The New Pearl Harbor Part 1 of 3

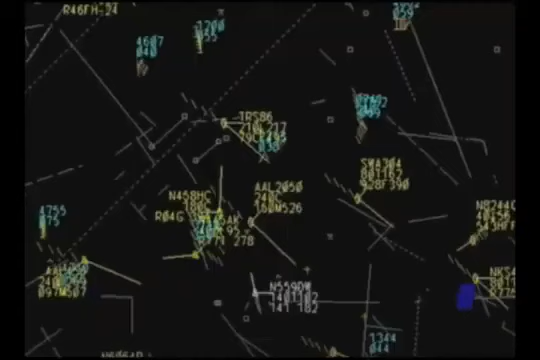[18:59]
This is not true. When the transponder is turned off,
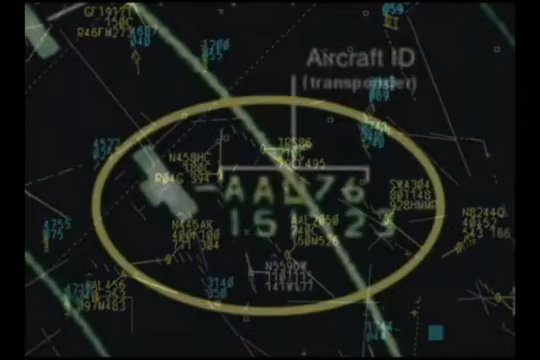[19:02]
the controllers lose the information on the altitude, but they can still track the plane as a primary signal.
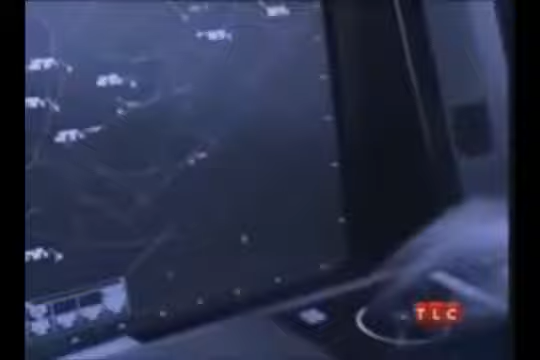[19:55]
As I look up, I notice that United 175's code has changed. I just turned around and radioed the pilot.
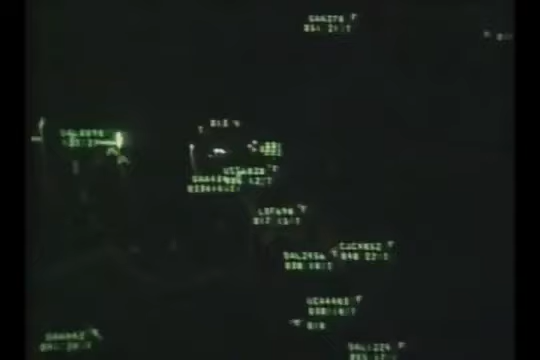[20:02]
My exact words were, United 175, recycle transponder squawk.
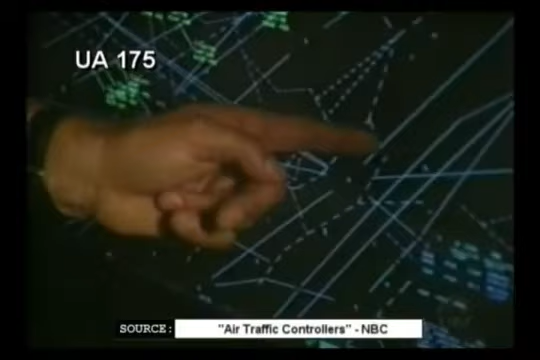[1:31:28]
United Flight 175, streaking through the skies over New York at more than 600 miles an hour, barely missed colliding with another commercial flight.